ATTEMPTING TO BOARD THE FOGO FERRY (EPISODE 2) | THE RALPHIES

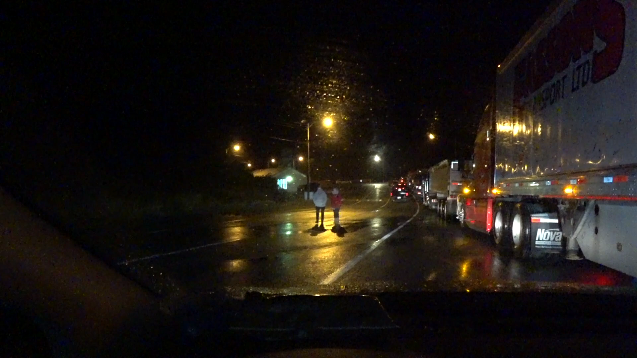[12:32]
And we got our ticket all paid for. And now we're in the line up. The ferry's not here yet.
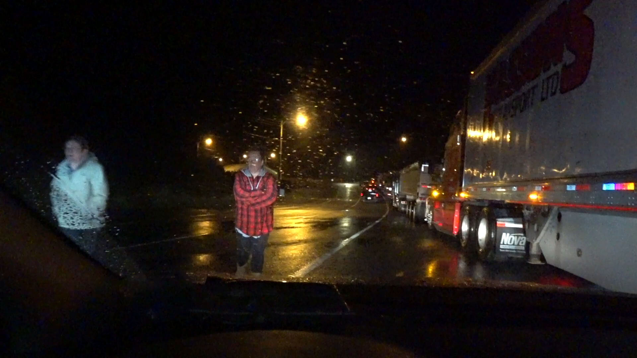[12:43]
So the traffic ahead of us is the traffic for Change Islands. And we're in the lineup for Fogo Island.
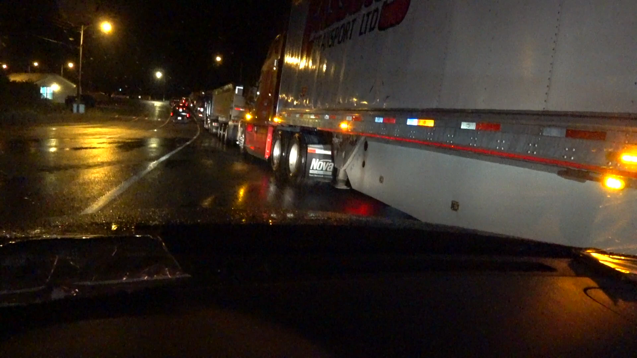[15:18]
So like we said before, the traffic that's ahead of us is for Change Islands, which is, it stops out first. So I guess the traffic that goes out first loads on first. You know? Mm-hmm. All right. Nadine has taken her gravel. Again.
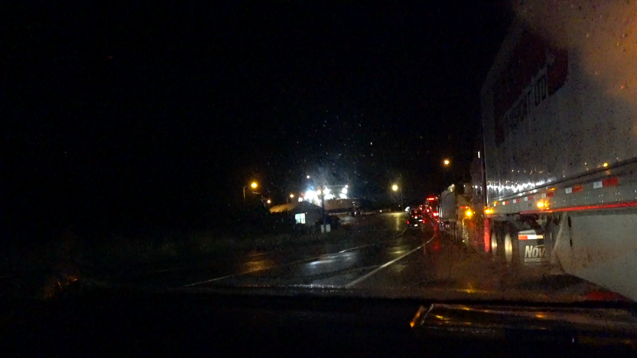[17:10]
The furry. The furry. She's in, bud. She's in. She just arrived. Yeah. So we're kind of excited. Still not sure if we're getting on tonight's ferry or not, they say. Um, they're not sure, so we have to just wait and see. What do you think of it all, Daryl? I think it's marvelous. Yeah? If we do have to stay the night there at the terminal, it's not a big deal, or in the lineup, whatever.